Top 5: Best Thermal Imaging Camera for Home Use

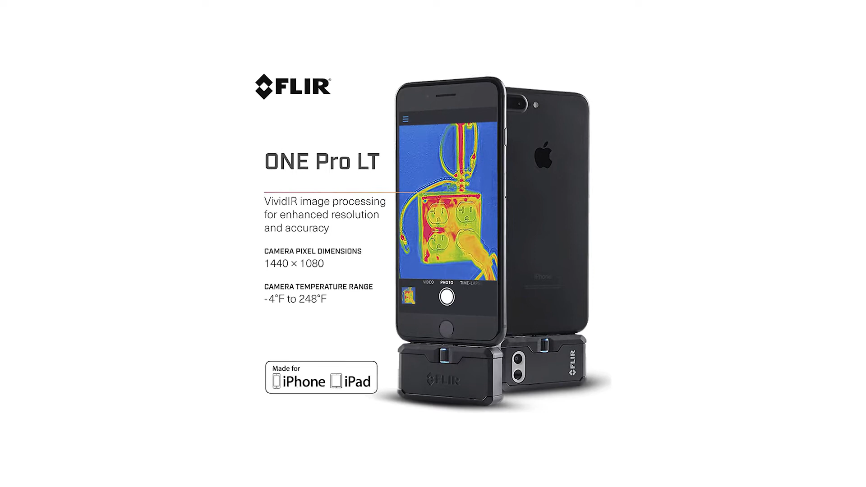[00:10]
Powerful infrared camera mobile accessory, with adjustable one-fit connector, lets you find hidden electrical problems, energy loss, water damage, and other heat-related issues.
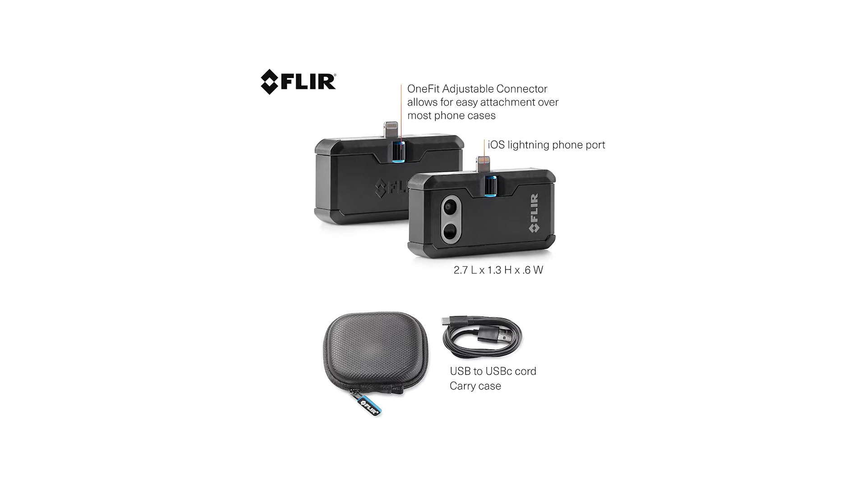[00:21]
Record 4,800-pixel IR images, at a thermal sensitivity of 100 mK, and measure temperatures from 20C to 120C. Unique image processing technology, that enhances resolution and accuracy,
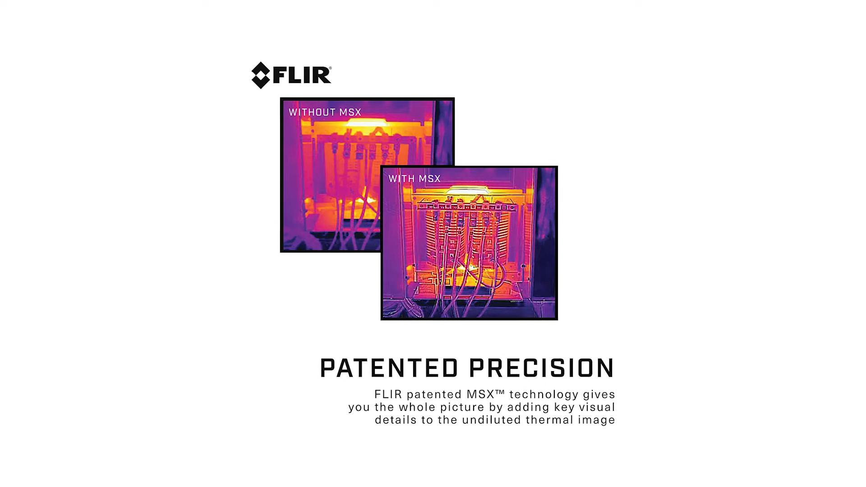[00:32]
to help you catch potential problems early, and reliably diagnose problems. When combined with MSX, which enhances thermal images, with visual details,
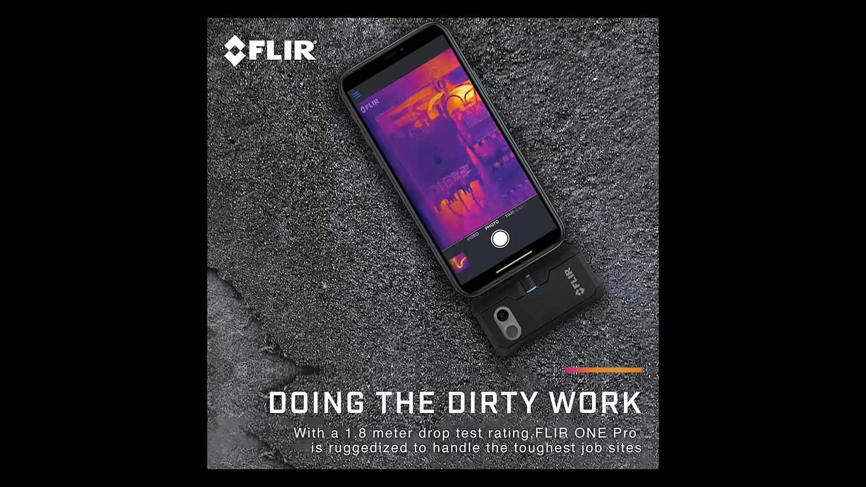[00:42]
the FLIR 1 Pro LT offers unsurpassed image quality, for a mobile IR solution.
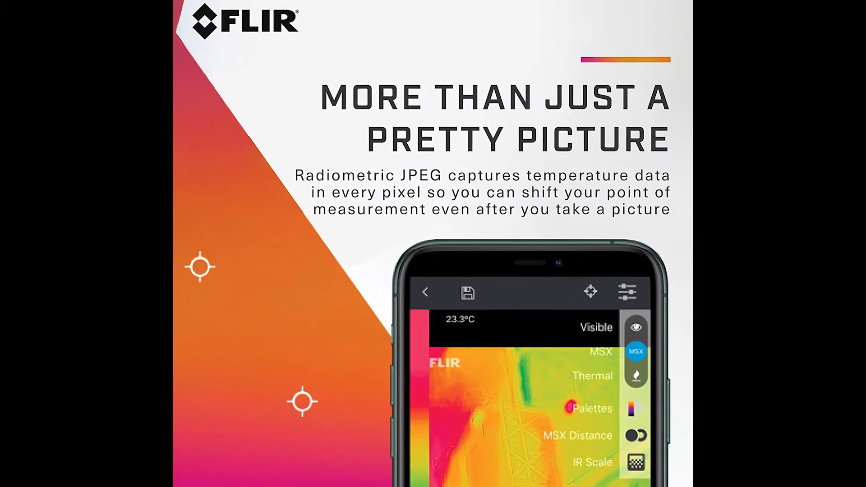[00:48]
On screen: spot 23.3°C
Adjustable connector extends by up to 4 mm, so you can secure your FLIR 1 Pro LT, to your mobile device, while it's still in the protective case.
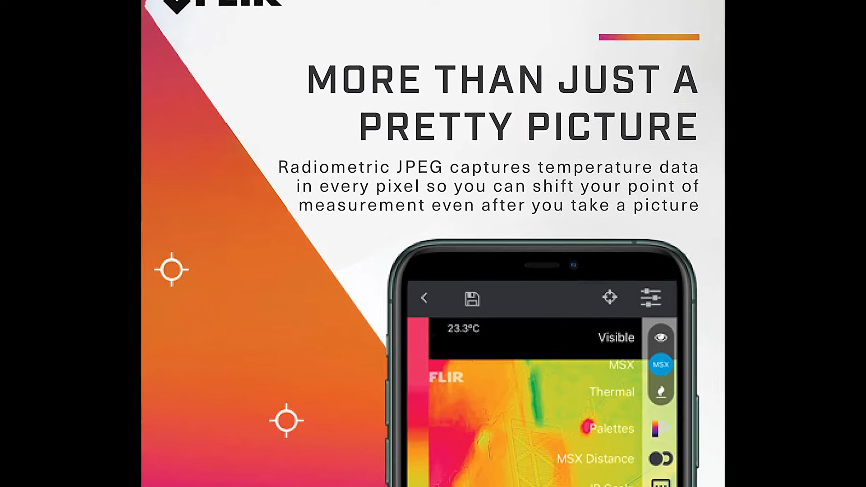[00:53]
On screen: spot 23.3°C
Work-based features such as multiple spot meters,
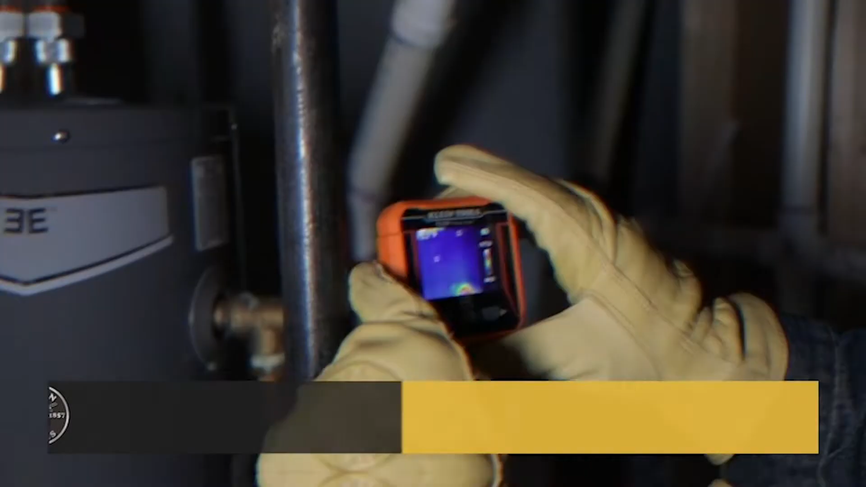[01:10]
Thermal imager has over 10,000 pixels, to troubleshoot hot, and cold spots.
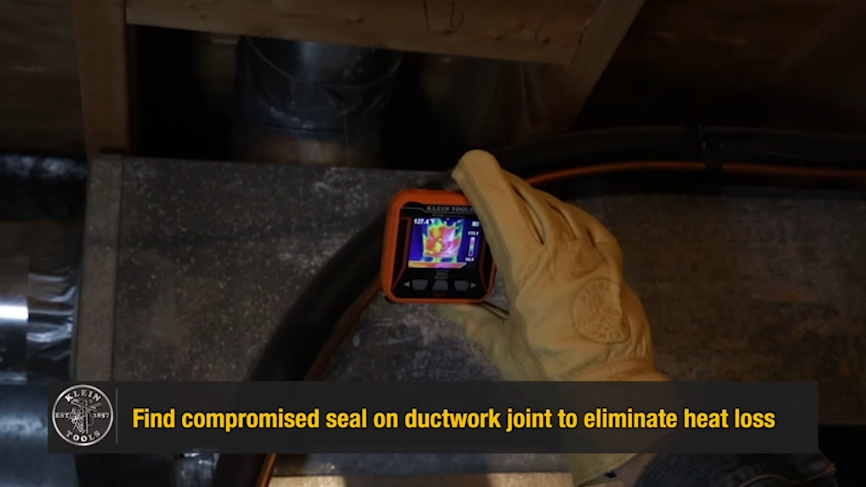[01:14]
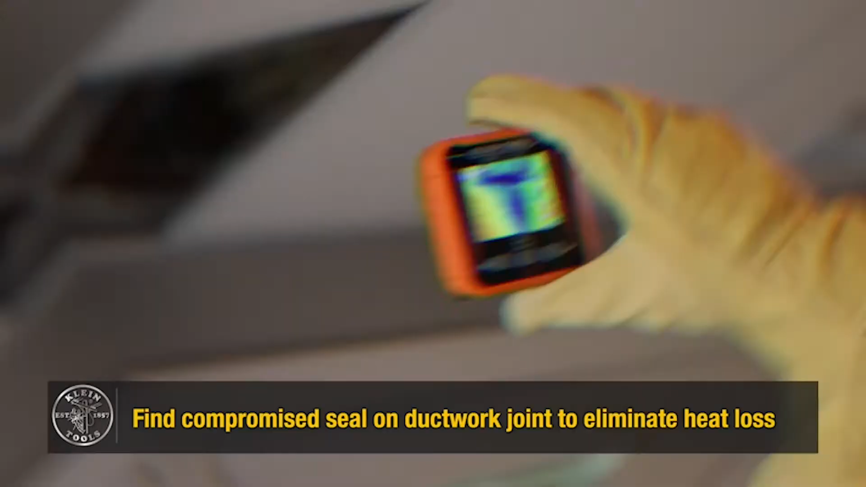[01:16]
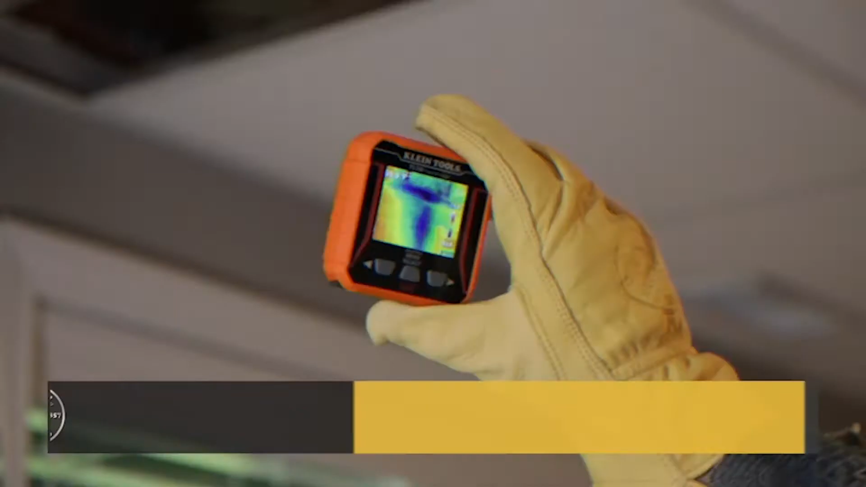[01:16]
Adjustable emissivity from 0.10 to 0.99.
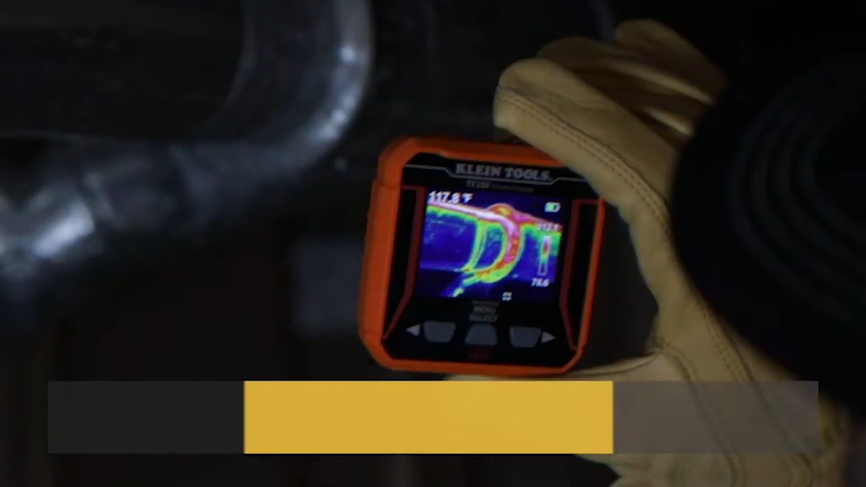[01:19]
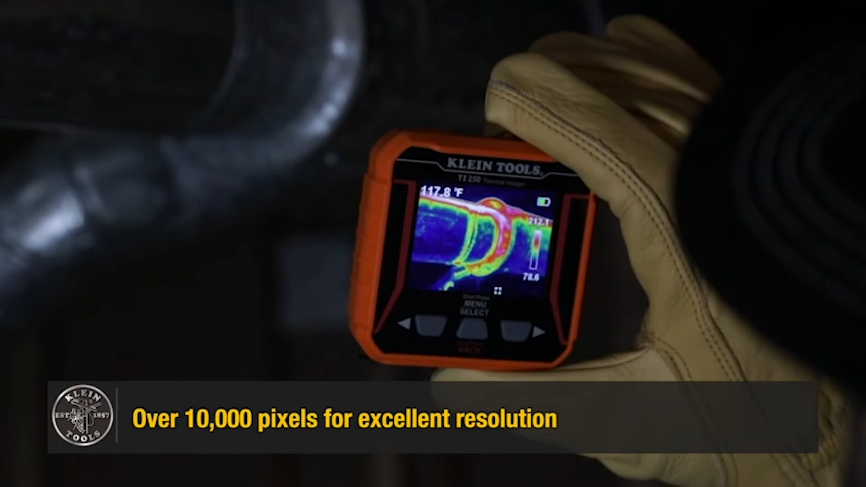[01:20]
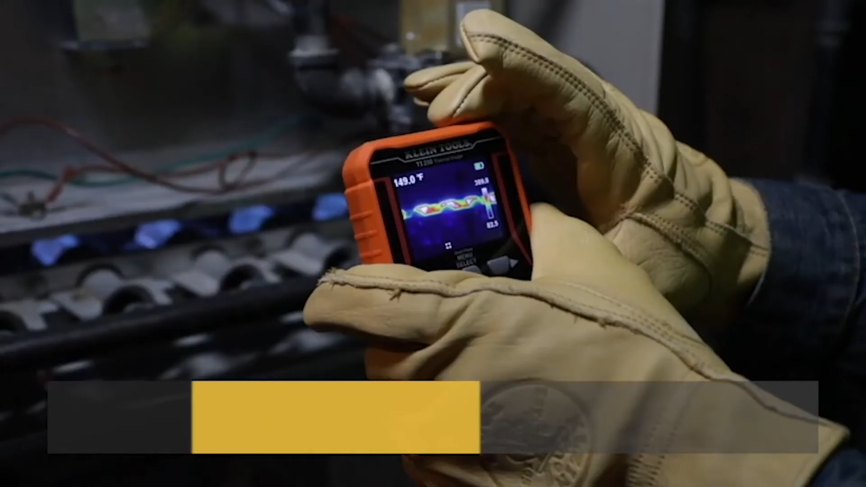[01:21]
Store and share images, with optional microSD card.
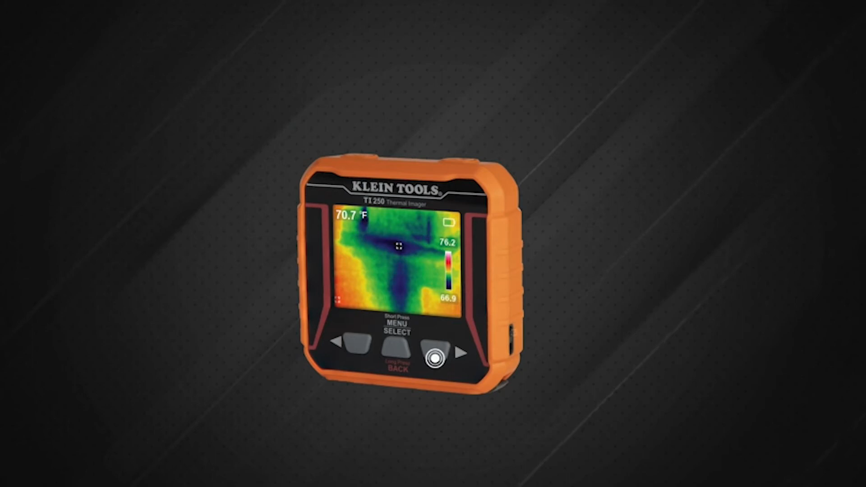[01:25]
On screen: spot 70.7°F
User selectable high, and low temperature alarms, from minus 4 to 752 degree Fahrenheit.
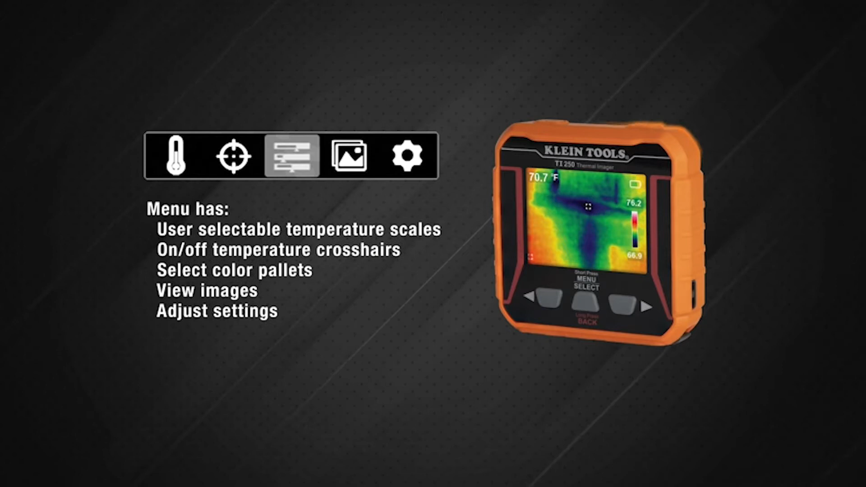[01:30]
Select color palettes, to best capture the event.
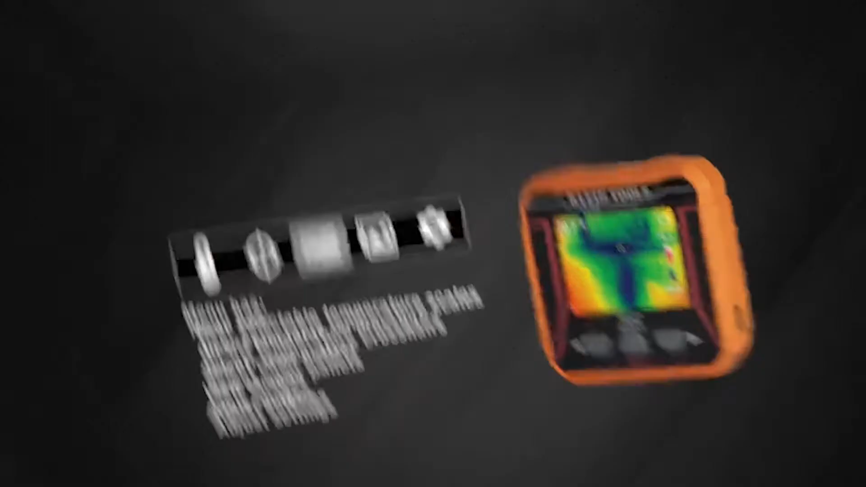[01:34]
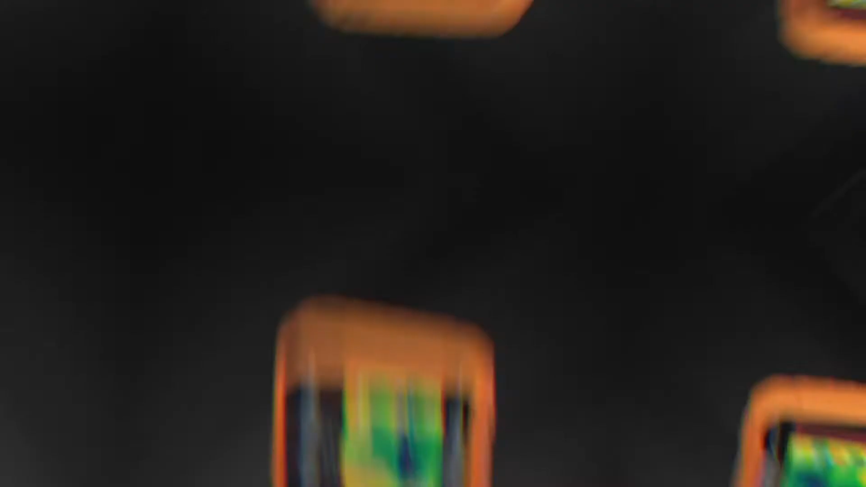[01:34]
Rechargeable lithium-ion battery.
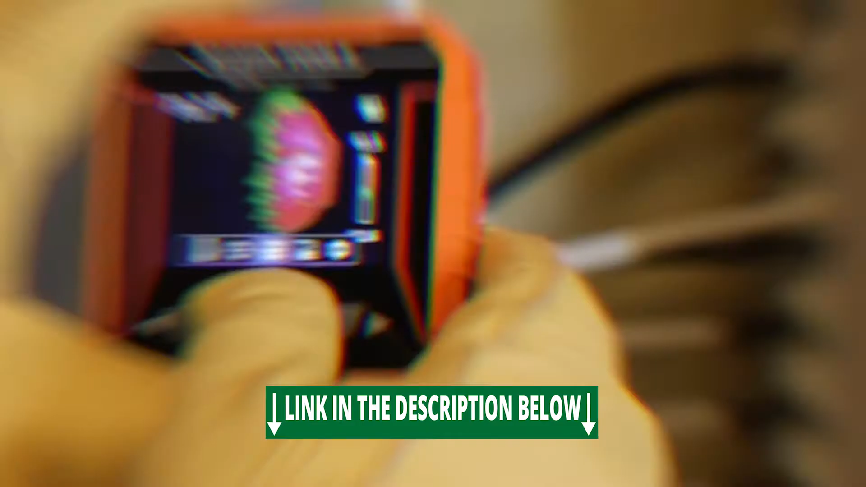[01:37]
Includes thermal imager, micro USB charging cable, carrying case, and instructions.
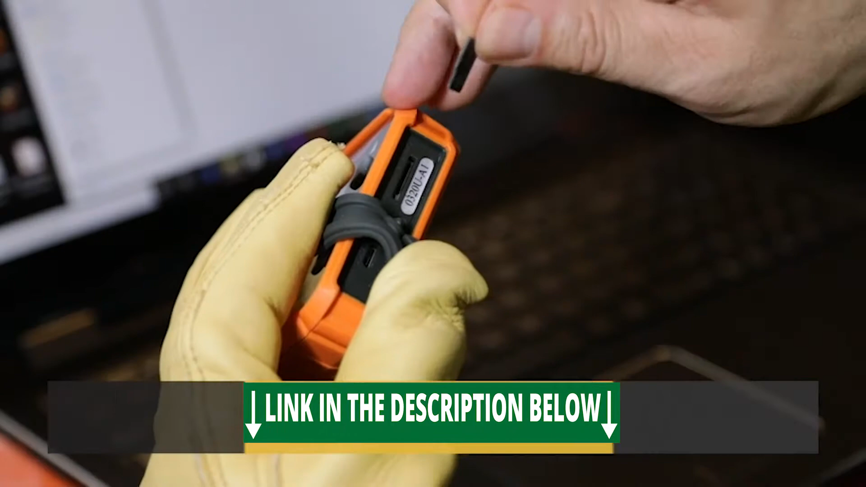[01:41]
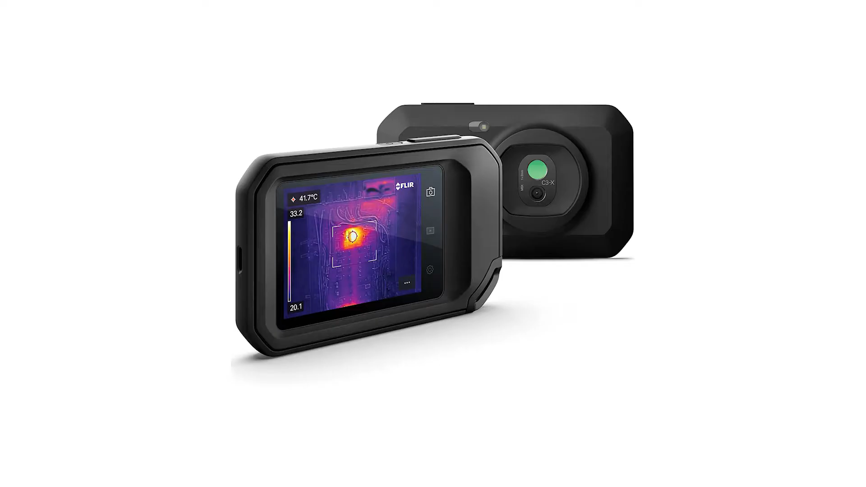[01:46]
On screen: spot 41.7°C
Number 3 FLIR C3X Compact 3-in-1 tool including, thermal camera, visual inspection camera, and LED floodlight.
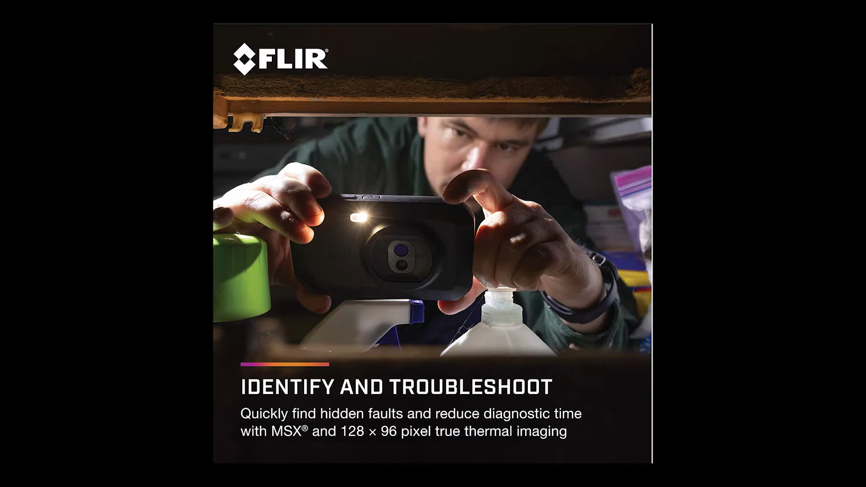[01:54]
Quickly find hidden faults, and reduce diagnostic time, with MSX, and 128x96 true thermal imaging.
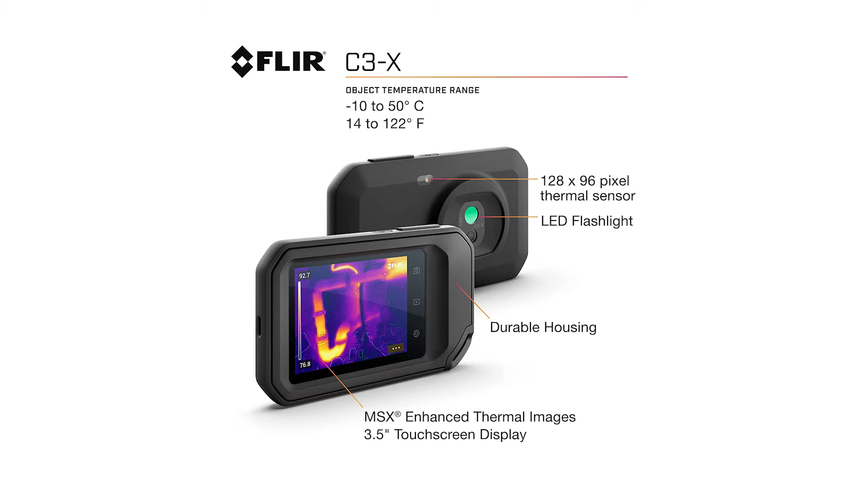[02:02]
Patented MSX embosses visual details, on the thermal image to create sharper, easier to understand picture. Directly upload images, using FLIR Ignite cloud connectivity,